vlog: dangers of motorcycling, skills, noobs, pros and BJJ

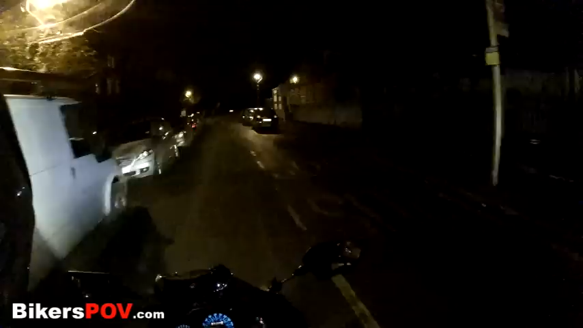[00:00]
Oh, that's fucking slippery That's very slippery Let's be careful
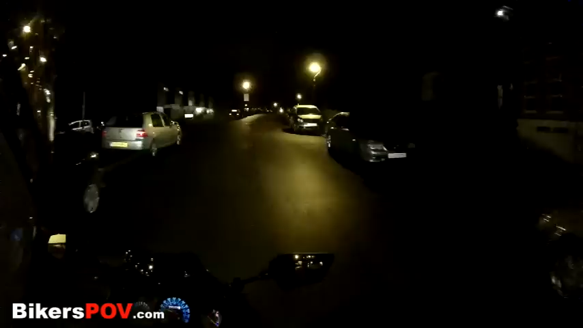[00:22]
I've been braking just a little bit and my rear wheel just went like this Not cool at all If that happens to the front you're going down Like I did in the other video I still don't think I could have easily got out from the other situation but